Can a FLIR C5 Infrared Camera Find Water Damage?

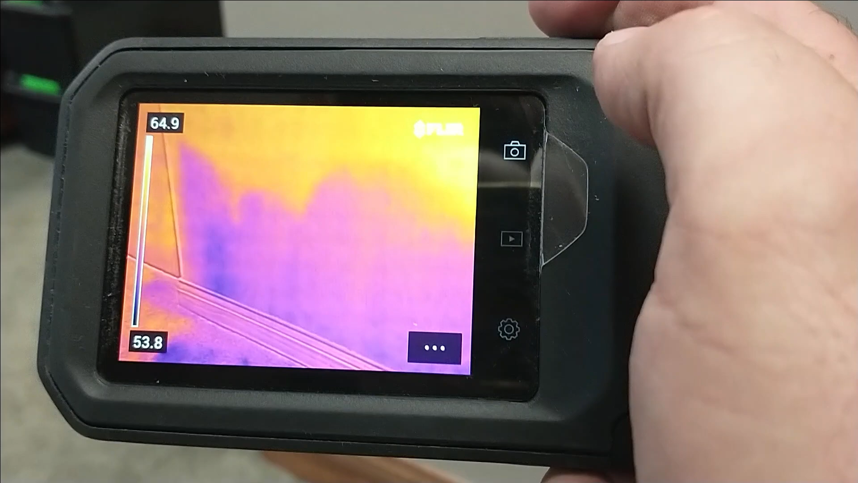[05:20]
so kind of in those areas where I was at is where it hit.
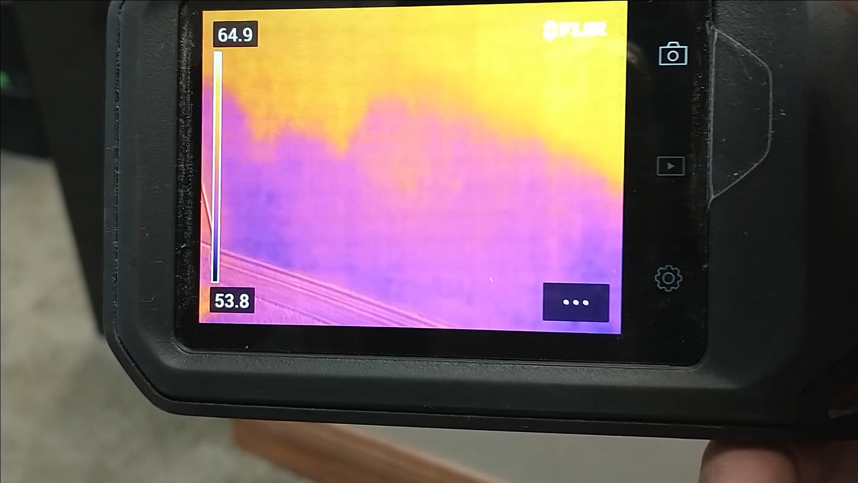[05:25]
You know, it goes from basically nothing down to pretty darn wet.
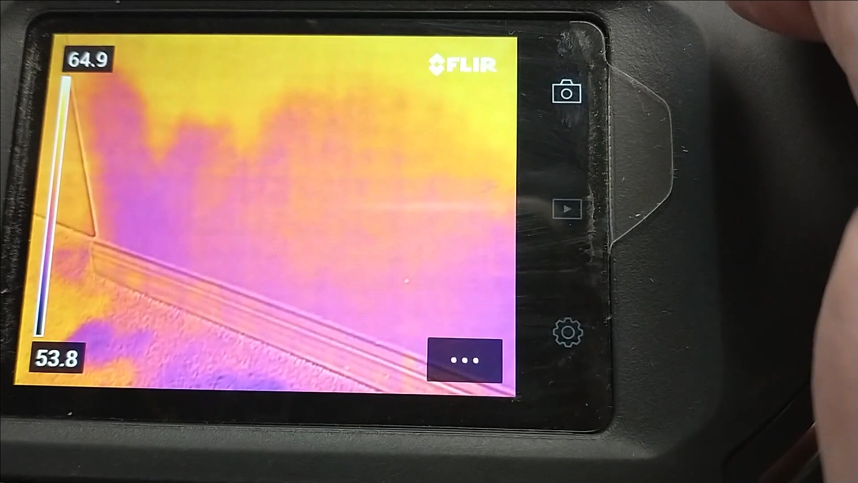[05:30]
But, so there it can kind of show you that the
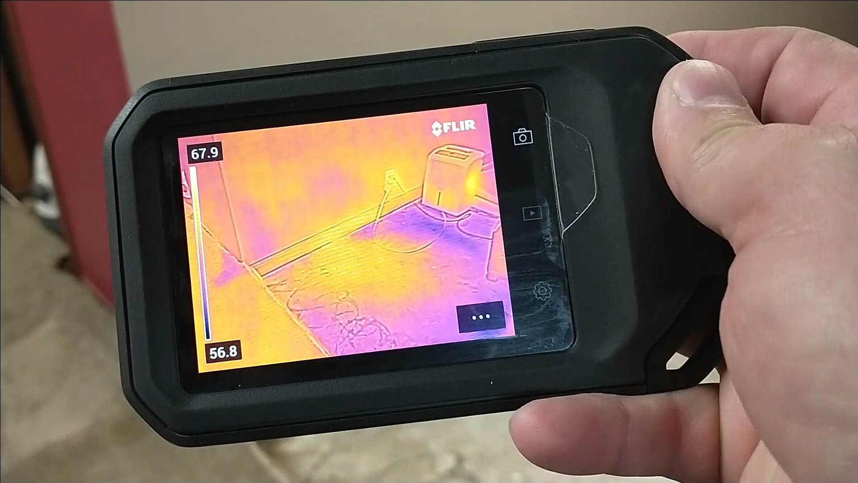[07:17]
So here you can see with the camera, we still have a little bit of wet area over in
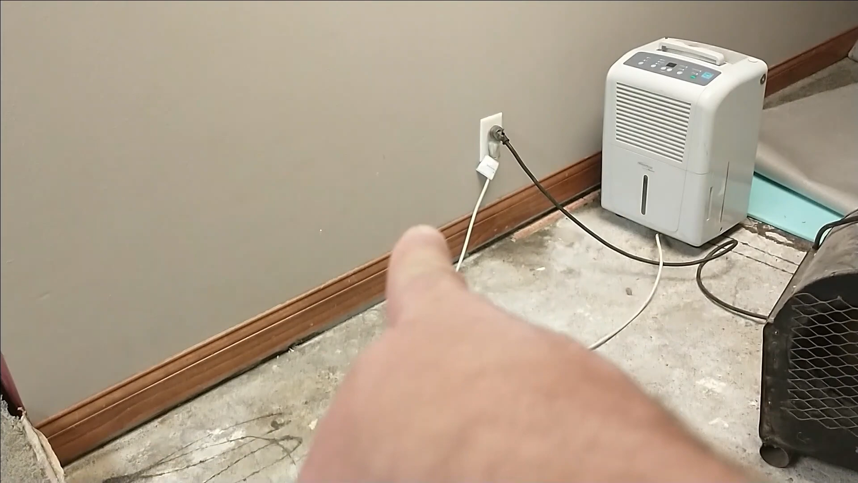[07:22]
that area where the fan wasn't pointed and I just changed and moved the fan that way.
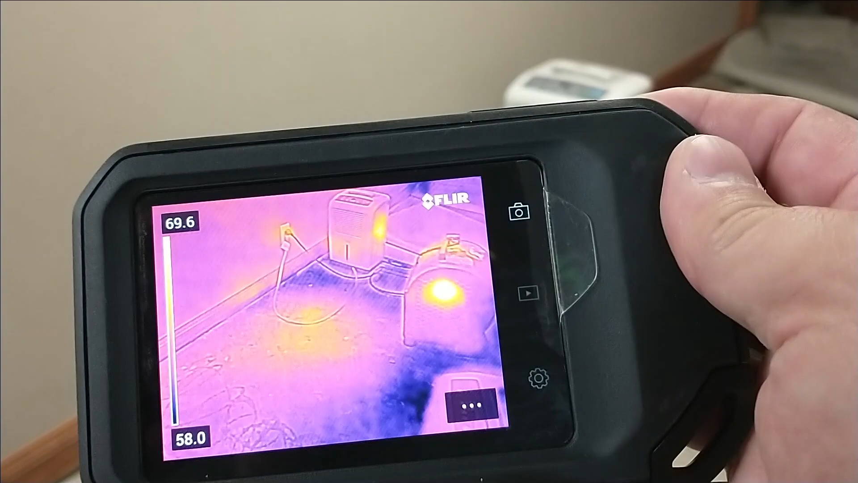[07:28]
So hopefully that will help dry that area.
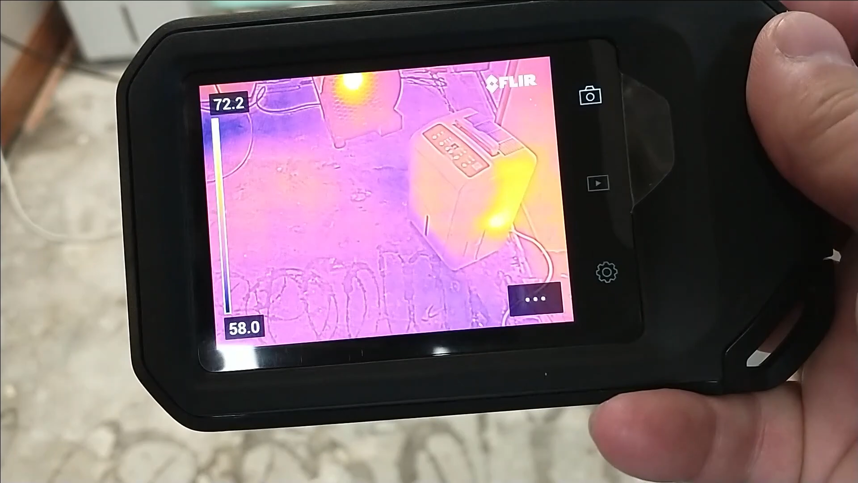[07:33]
But you can see how our wall has
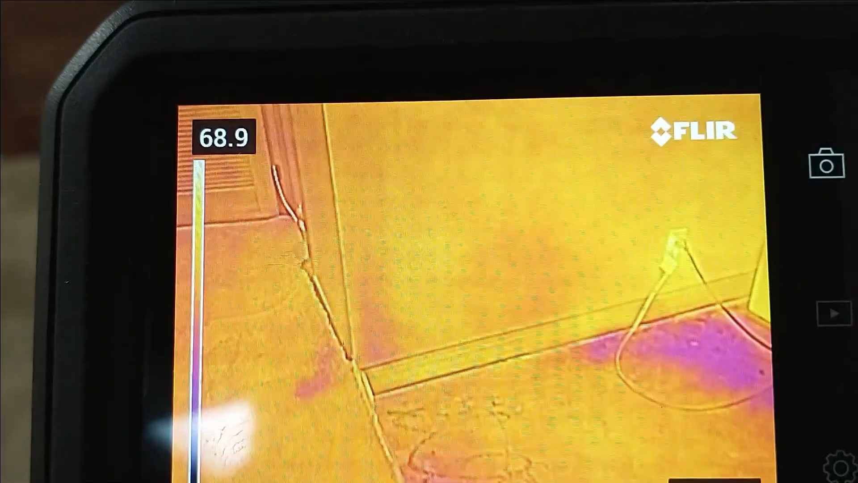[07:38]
pretty well disappeared except for right in this corner area.
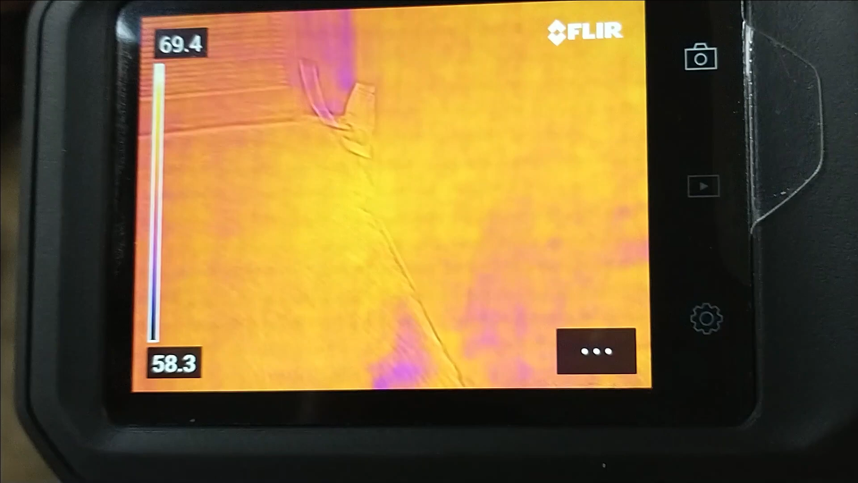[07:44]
And as we go around and look in this area where the furnace is,
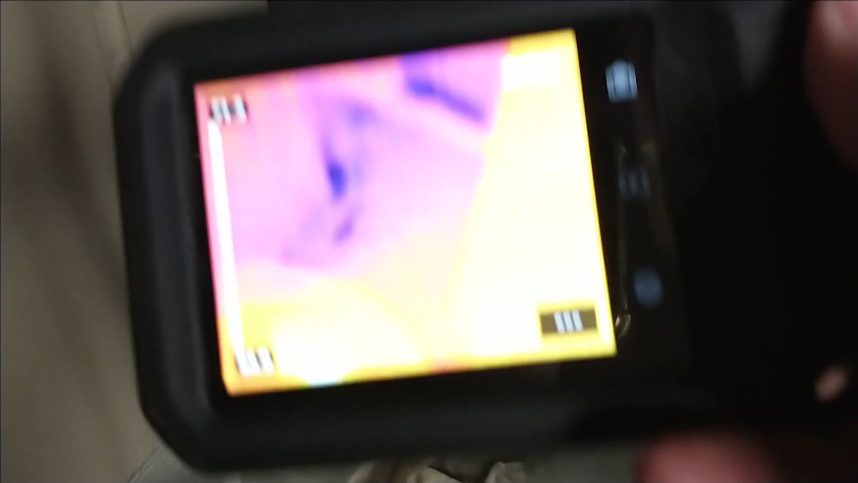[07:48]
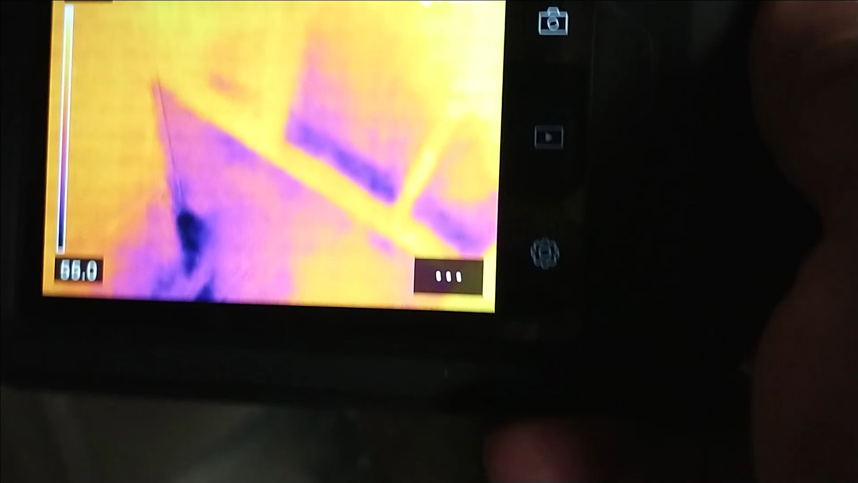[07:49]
you can see we still have quite a bit of wetness in here.
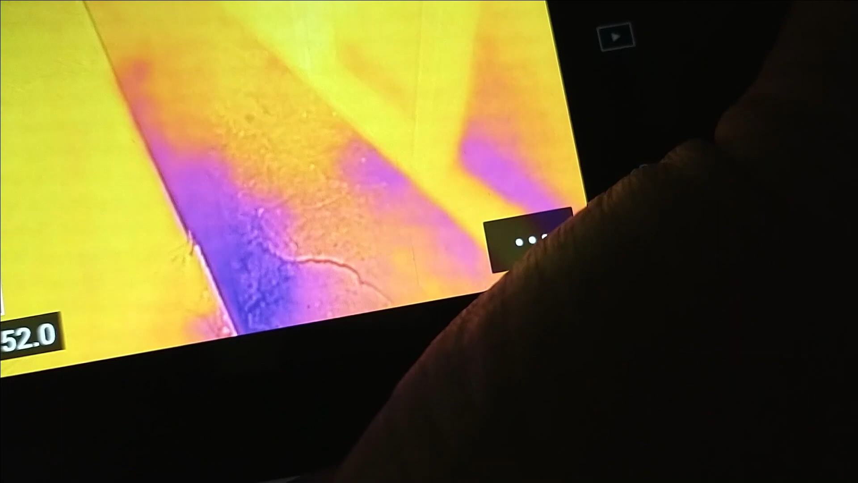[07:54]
We'll probably move the dehumidifier in here and we have a little bit still in the wall area.
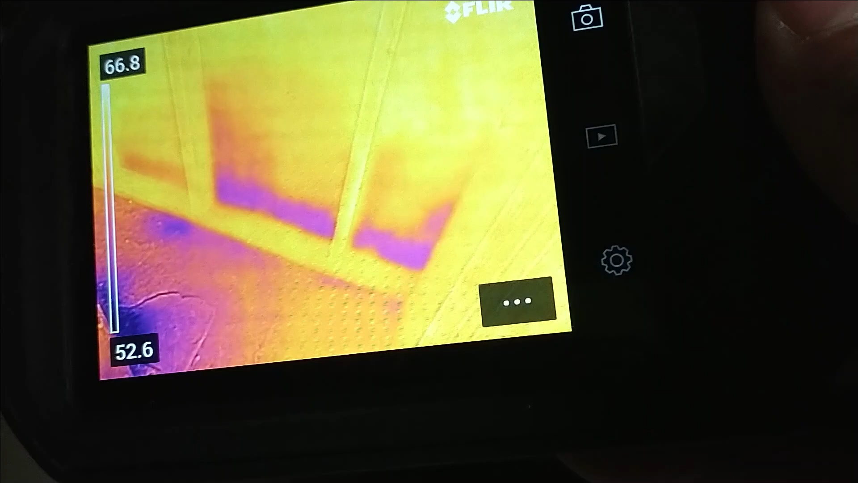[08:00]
So we'll kind of project the fans more in that corner and see if we can get rid of the rest of it.
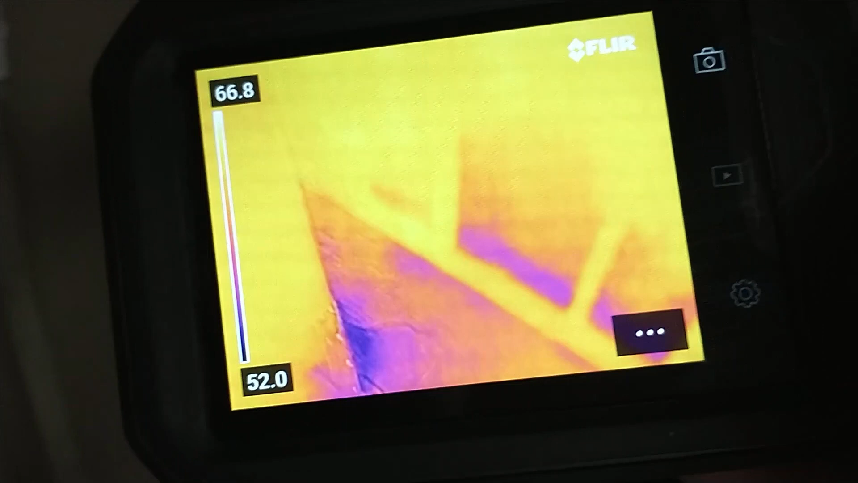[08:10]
But as you can see, the camera helps us in diagnosing that the problem has been solved.
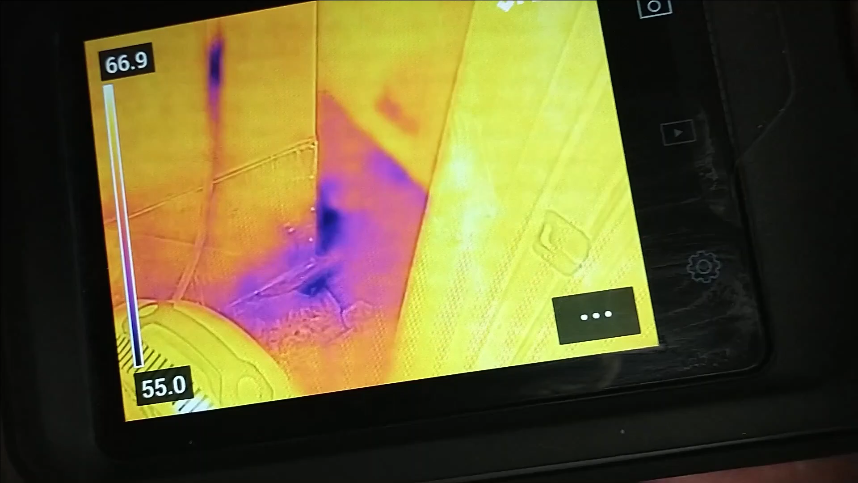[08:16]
And also it helps us in knowing how
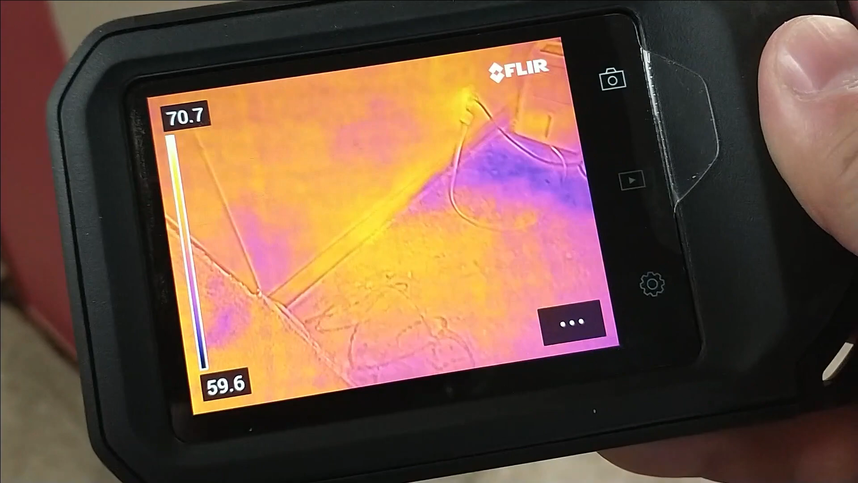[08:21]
severe of a problem that we had up into the wall area. So, hope you enjoyed that.